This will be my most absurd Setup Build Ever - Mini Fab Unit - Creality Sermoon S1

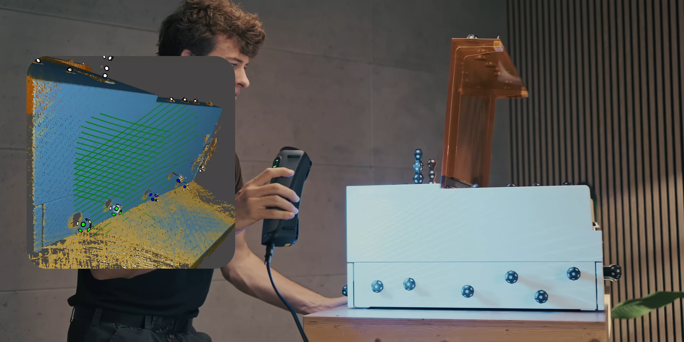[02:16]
scanning stuff with that cross laser line pattern so that's really neat for larger objects like this.
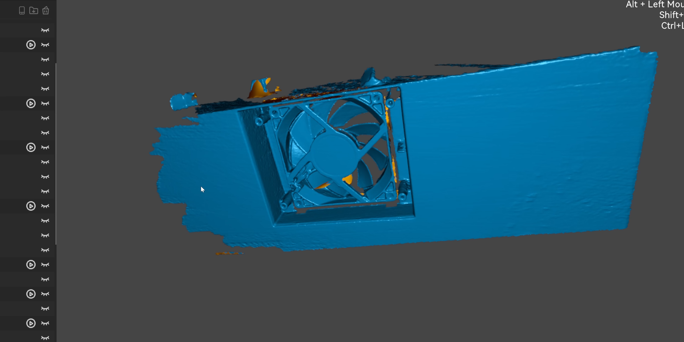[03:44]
we can get a much more detailed scan
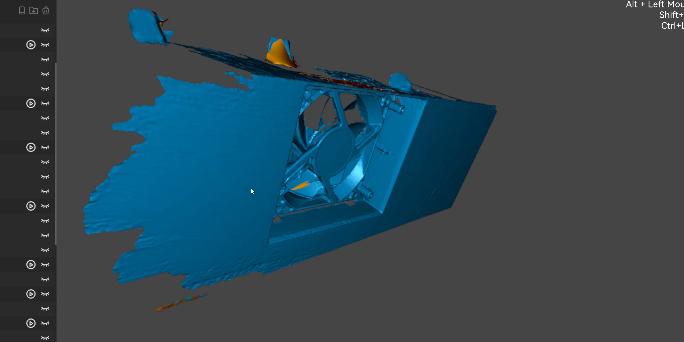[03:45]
of this rear component over here so that we can model that out later.